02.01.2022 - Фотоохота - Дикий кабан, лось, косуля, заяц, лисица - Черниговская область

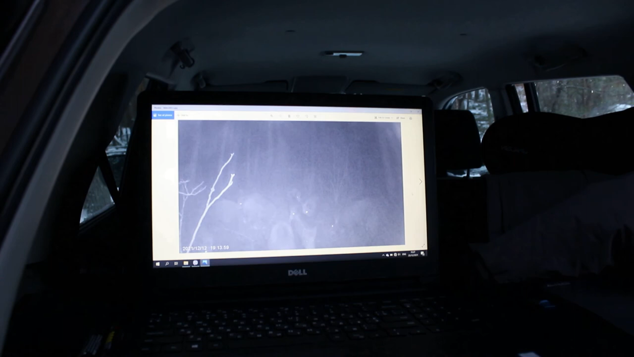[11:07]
О, вот это вот красивое фото, когда ходит косулька.
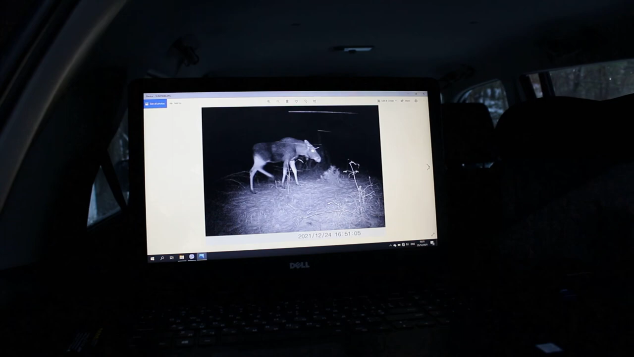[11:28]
Так, открываем третью, последнюю нашу самую лучшую фото ловушку.
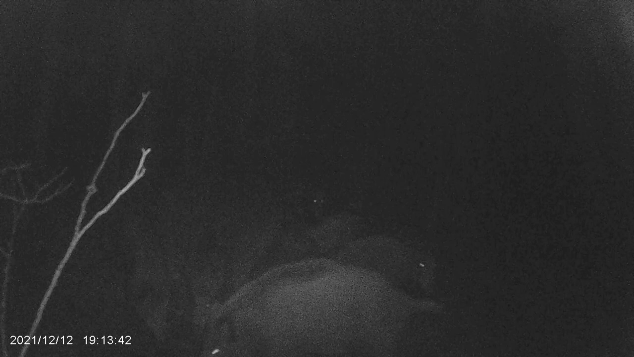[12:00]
Они идут попить водички, а также поковыряться в грязи. Они это очень любят. Весьма вероятно, что это кабанчики выводка этого года. Возможно, даже те, которых мы снимали в апреле. Можете посмотреть мои предыдущие видео. Кабанчики любят собираться в стаи. Так удобнее защищаться от врагов и искать пищу. Дальше можете видеть, к нам пришла косулька, но попить водички ей уже не суждено. Наша лужа замерзла.
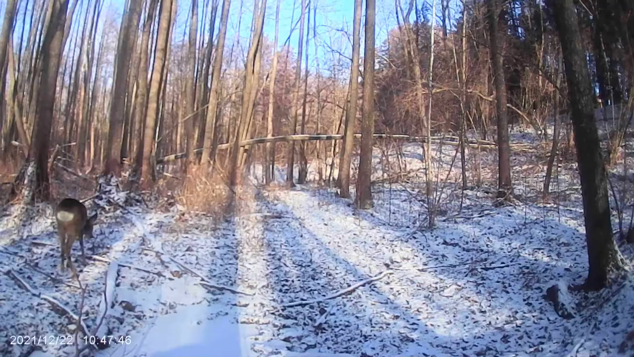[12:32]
А за ней идет и вторая. А это наш самый крупный трофей. Это лось.
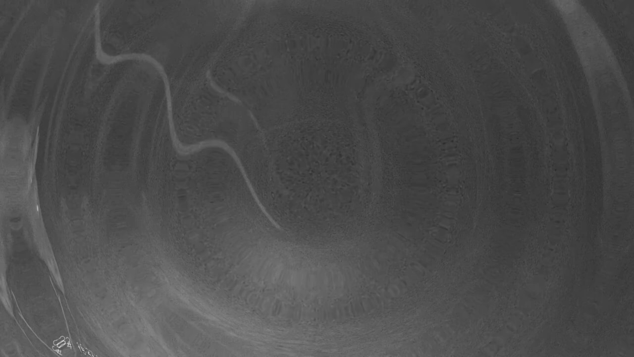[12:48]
Это его следы мы видели.
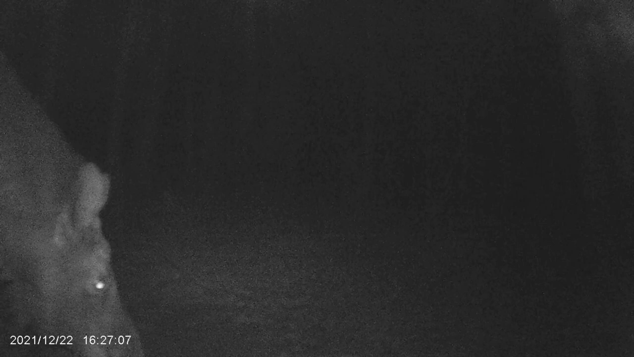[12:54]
Идет мокрый снег с дождем, но наш лось ничего не боится. Это очень выносливые животные. Точнее, это лосиха. У нее нет рогов.
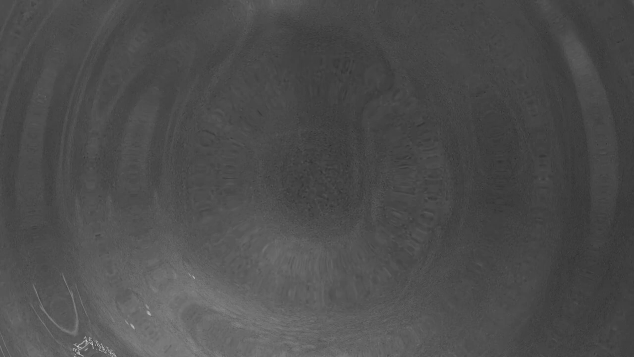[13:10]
А это маленький зайчик. Тоже пришел попить воды. Смотрите, какие у него ушки. Жаль только ночью. Нельзя его так хорошо рассмотреть.
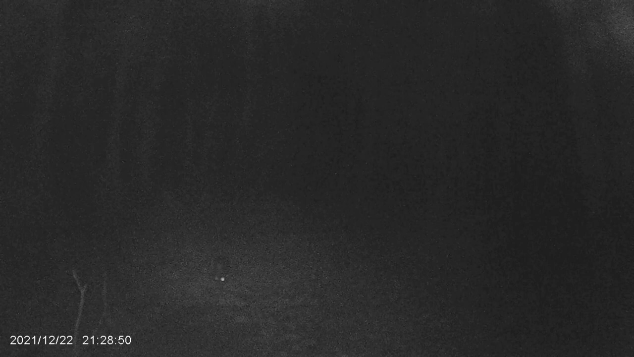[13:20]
зайчик. А это наша вторая фотоловушка. И это тоже наш зайчик.
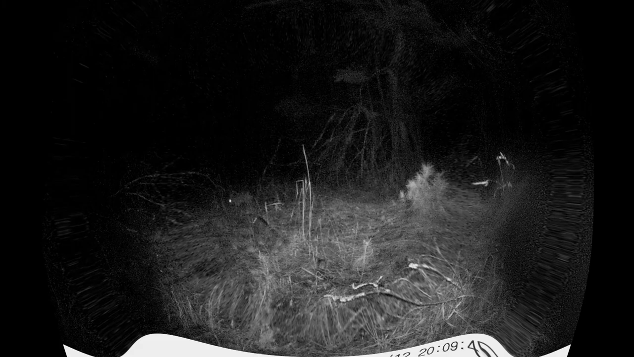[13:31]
Заметьте, если есть зайчики, то я думаю, здесь должны быть и лисички.
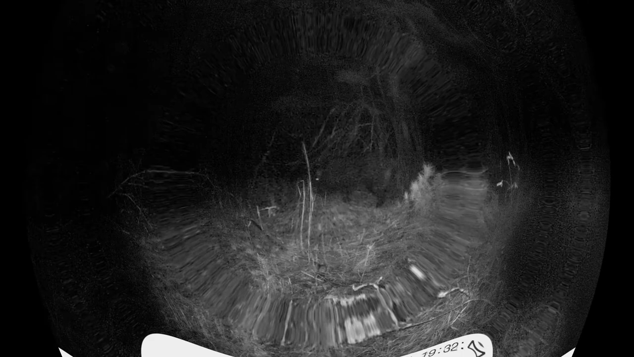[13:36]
Будем на них тоже охотиться.
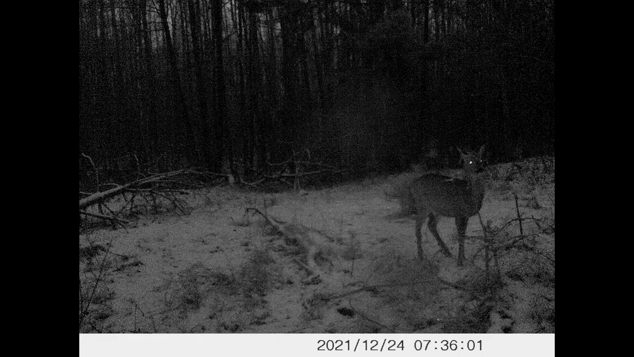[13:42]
И кабанчики тоже здесь бегают. Ну и как же без косуль?
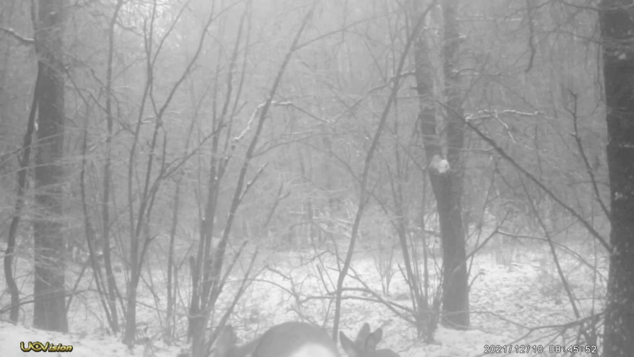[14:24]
Три штуки. Больше здесь никто не бегал все это время. Но посмотрите, какие некрасивые на фоне заснеженного леса.